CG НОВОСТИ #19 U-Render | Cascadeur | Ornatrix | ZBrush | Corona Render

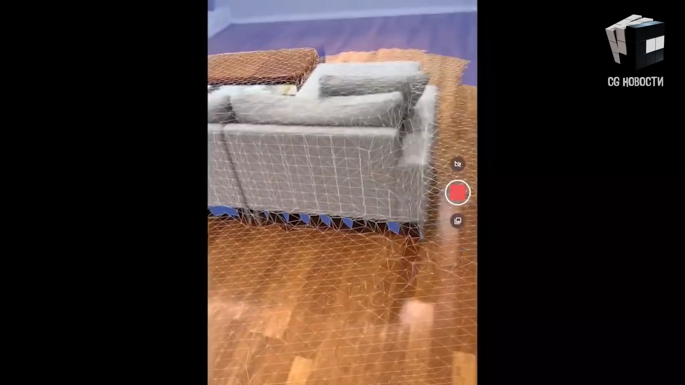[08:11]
Программа преобразует снимки в трехмерные сетки в реальном времени.
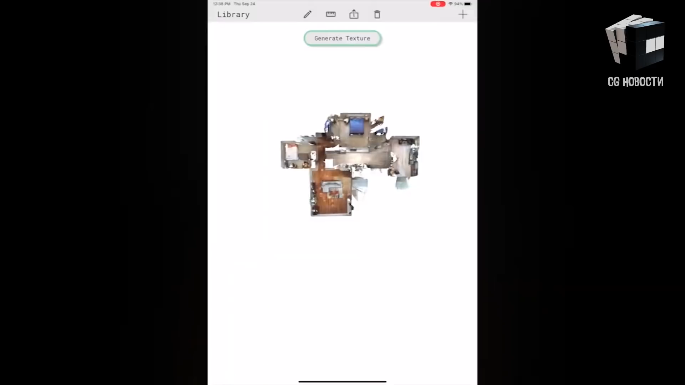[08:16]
Захваты Polycam 3D имеют точные размеры, что позволяет легко измерить расстояние между любыми двумя точками.